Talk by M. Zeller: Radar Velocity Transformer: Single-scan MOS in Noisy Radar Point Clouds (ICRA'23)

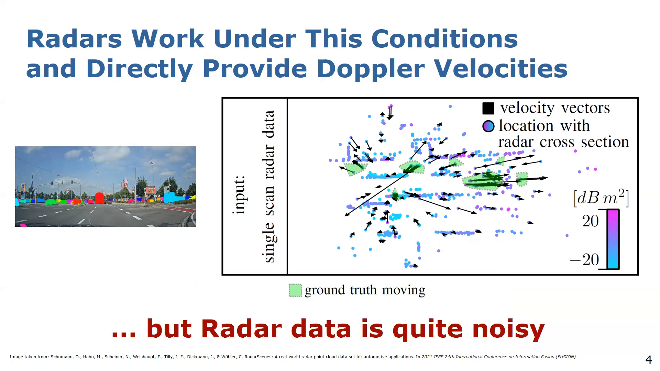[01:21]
Furthermore, radar sensors provide the radar cross-section values which depends on the surface of the material and the shape of the object to differentiate between moving agents. A serious drawback however is that the radar scans are largely affected by noise due to multipath propagation and sensor noise. As indicated by all the measurements which has a Doppler velocity vector besides the actual instances.
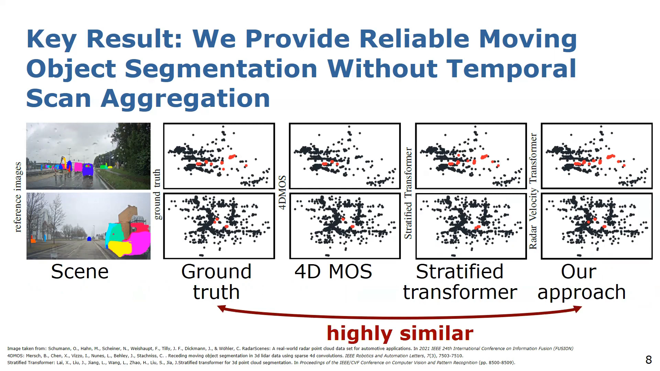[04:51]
Our predictions are highly similar to the ground truth. The design decisions of our network are backed up with ablation studies which you will find in the original paper. To summarize, our model performs reliable moving object segmentation and only needs sparse and noisy radar point clouds without any data aggregation over time.